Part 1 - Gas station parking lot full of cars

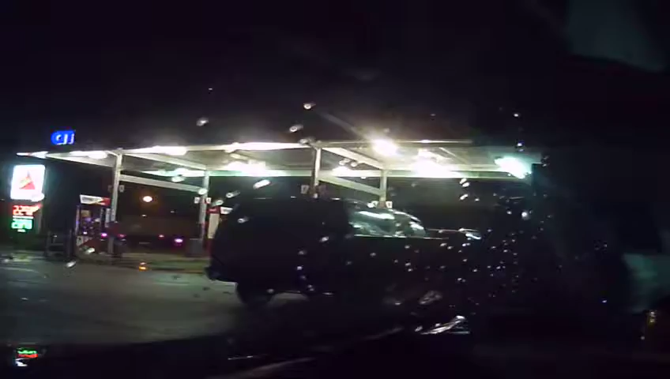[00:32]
All these cars up here. It ain't nobody up here getting gas. Wonder what they doing.